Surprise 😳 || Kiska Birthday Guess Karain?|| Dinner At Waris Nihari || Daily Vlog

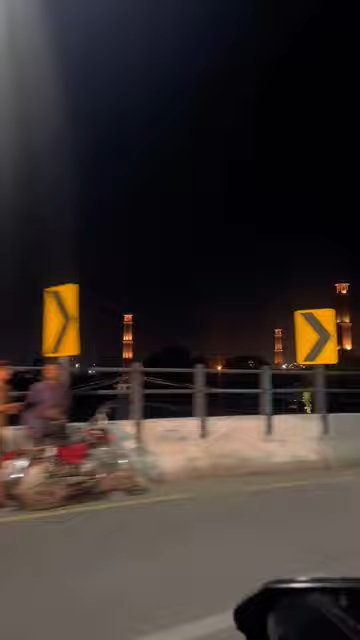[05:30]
آگئی جی باج شاہی مسجد کتنی خوبصورت لگ رہی ہے رات کے ٹائم پہ دیکھیں تو بس یہاں سے